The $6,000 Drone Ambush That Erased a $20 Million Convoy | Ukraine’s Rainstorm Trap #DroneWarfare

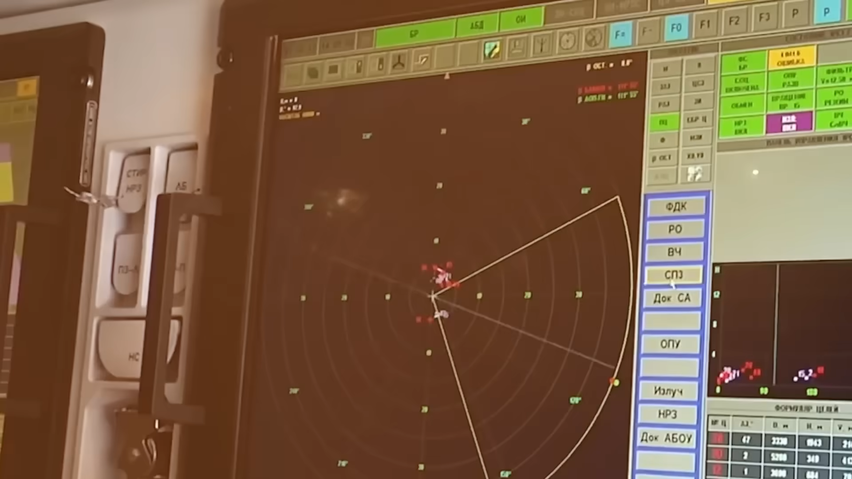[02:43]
radar flared like a smashed christmas tree
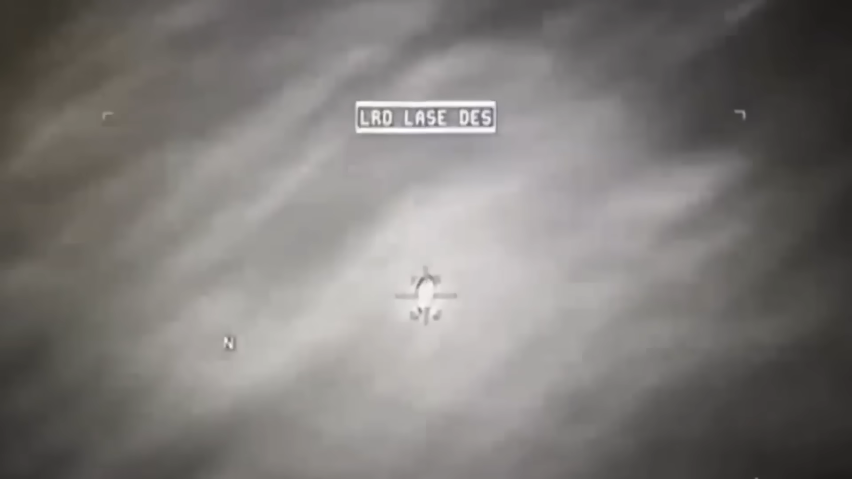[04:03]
drone flies straight a bird moves erratically especially in a storm the ukrainian team didn't hide from radar they deceived it
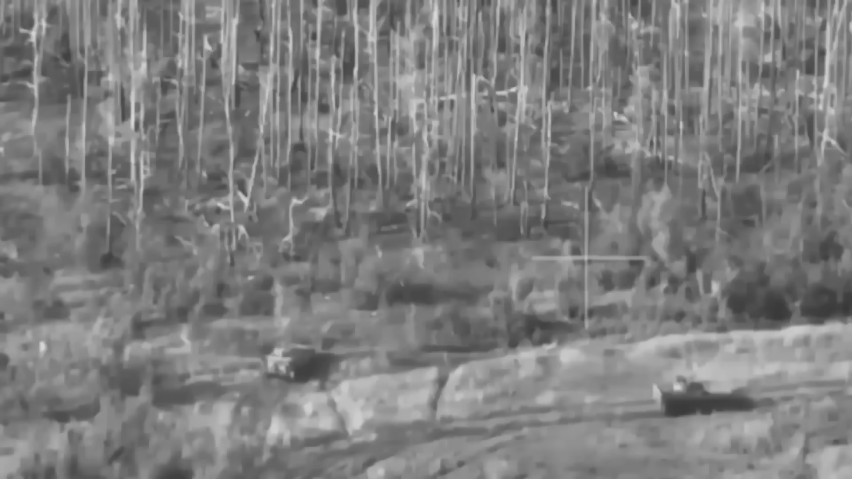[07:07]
last trucks sat frozen drivers too terrified to move
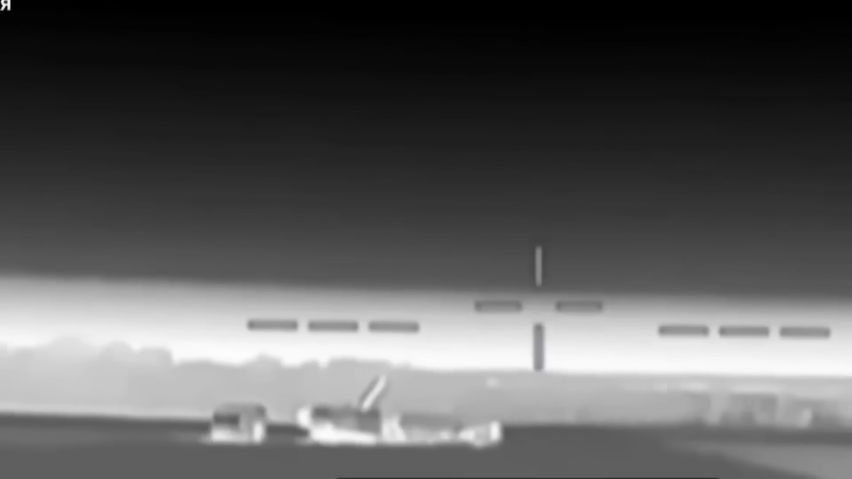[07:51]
target destroyed for a beat there was silence then